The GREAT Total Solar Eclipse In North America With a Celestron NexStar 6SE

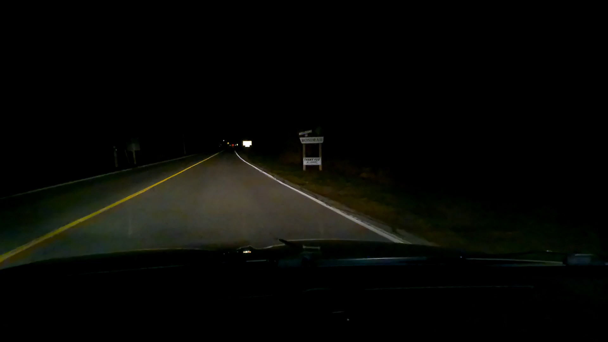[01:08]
I looked at Rondeau Provincial Park and actually found a couple of sites that were still available even though they were single tent and no electricity. And it's now twelve thirty in the morning and I'm on my way to Rondeau Provincial Park. My daughter and I had hit the road a couple of hours ago and we're set to arrive sometime after one a.m.